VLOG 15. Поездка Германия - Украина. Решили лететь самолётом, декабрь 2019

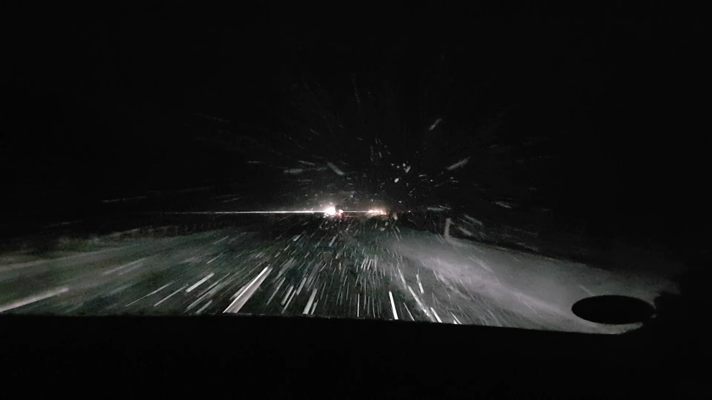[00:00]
Доброе утро, друзья! Мы сейчас едем в Украину, ну вернее, начали наш путь. Сейчас время 7 утра, 7.20. Мы попали вот в такую метель, выехали из Фридрихсхафена и едем во Франкфурт, в аэропорт. В этом году мы решили ехать не на своей машине, а всё-таки полететь самолётом. Это где-то на сутки быстрее выходит, а по цене тоже самое.
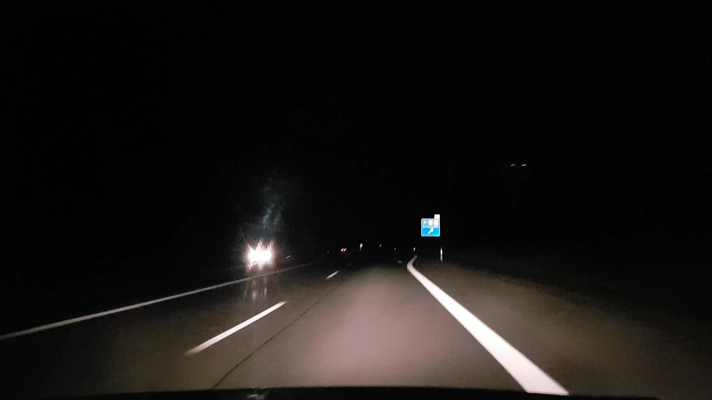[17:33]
Света, едешь себе спокойно на круизе 130, никто не слепит, с разметку видно, куда дорога идёт, видно, все знаки аккуратно светятся, никаких хрям, ничего не надо волноваться, как ты все себе спокойно в удовольствии.